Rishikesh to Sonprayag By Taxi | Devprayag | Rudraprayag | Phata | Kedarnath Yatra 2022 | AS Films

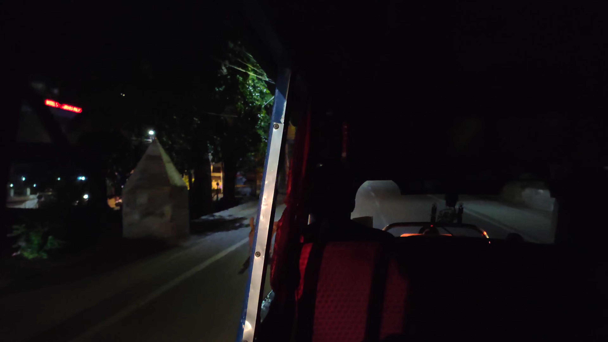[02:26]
मेरे यहाँ की लोकल ऑटो, और अभी तो सब ब्लैक ब्लैक है, अंधेरा है, तो ज़्यादा मैं रिकॉर्ड नहीं करूँगा। आगे देखता हूँ जब थोड़ा सा डे होता है, उसके बाद आपको रिकॉर्ड करके दिखाता हूँ। बाकी डिटेल्स आप देखते रहिएगा।